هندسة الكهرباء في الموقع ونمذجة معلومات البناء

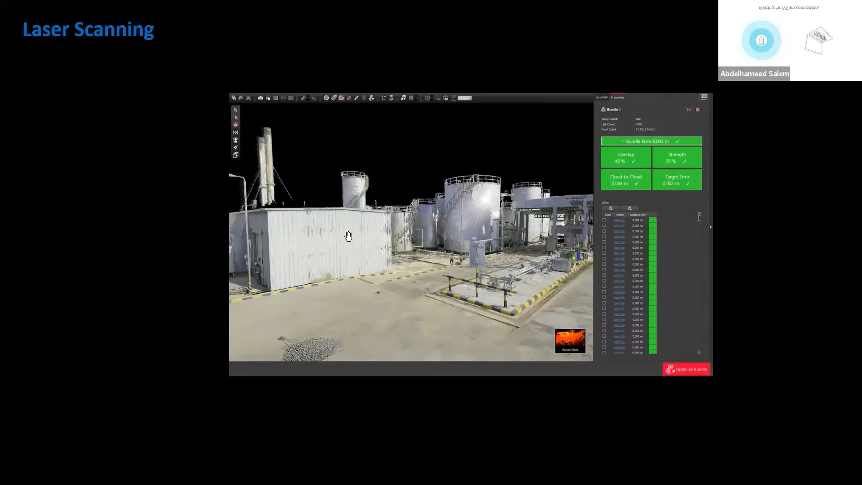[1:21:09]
هو لقيت بوينتس، الحاجه مش فاينل، هو لقيت بوينت بوينت بوينت بوينت جنب بعضها مكون ملايين البوينتس، تبدا تكون من بعدها ايه؟
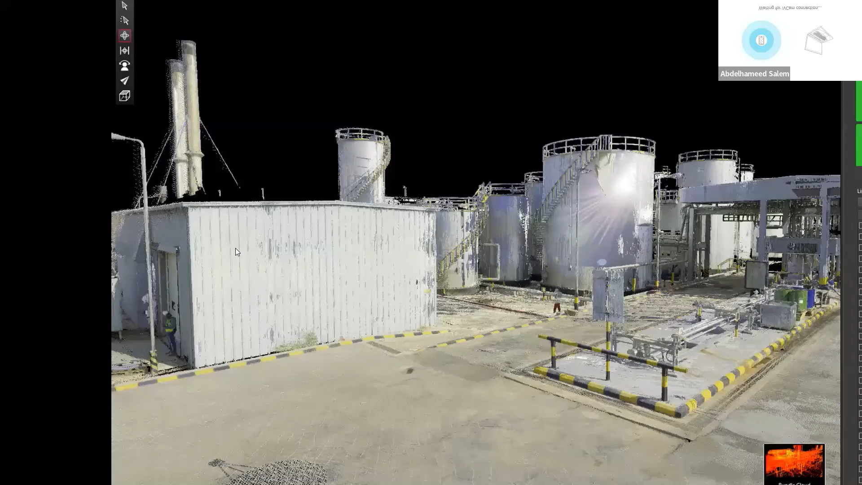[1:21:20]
ريفت موديل زي ما احنا شايفين كده. ده الحاجه النهائيه، البرودكت النهائي للليزر سكاننج.
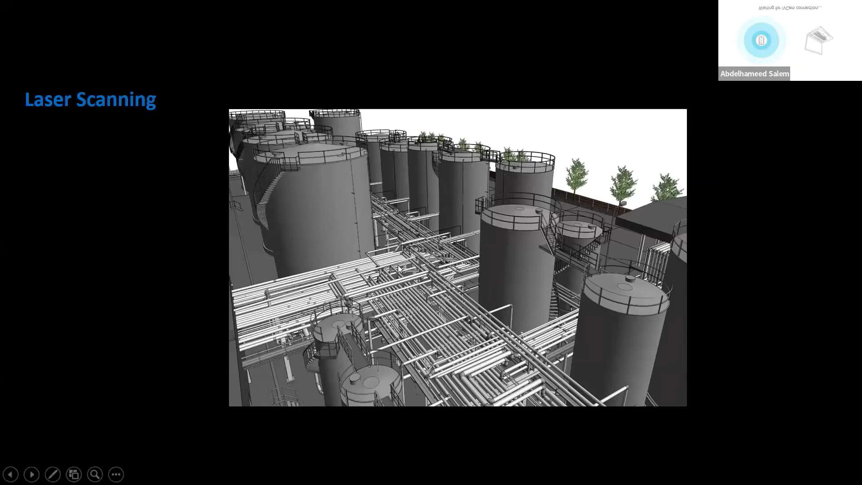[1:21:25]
اهو ده الموقع بطول بالكامل، خدناه ليزر سكاننج.
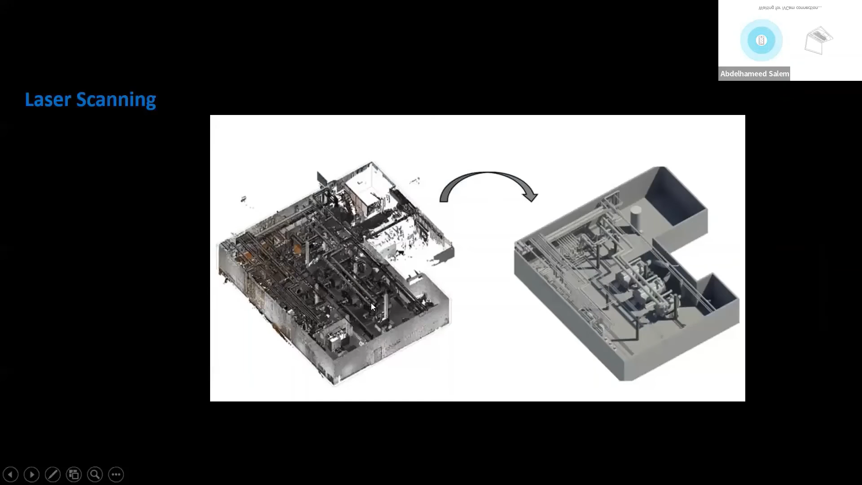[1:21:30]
حاجه زي دي اوضه التكنيكال روم دي كلها ابدا اخرجها. ده تفيدنا في ايه؟ تفيدنا في مرحله مثلا زي الاسبل ده، مثلا مسجد لشركه لسه جديده في مصر،